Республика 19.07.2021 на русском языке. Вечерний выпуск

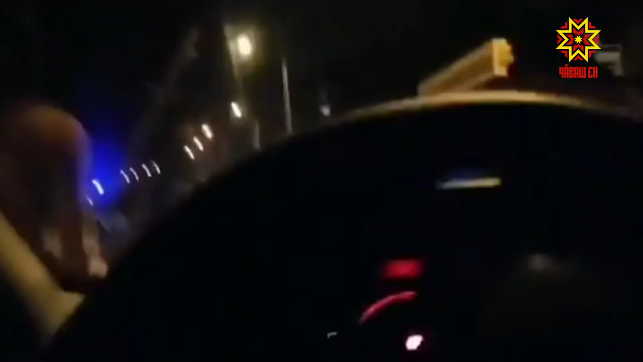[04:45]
На кадр с камер мобильного телефона толпа агрессивно настроенных молодых людей с бейсбольными битами и палками в руках. После появления наряда ППС мужчины бросились в рассыпную.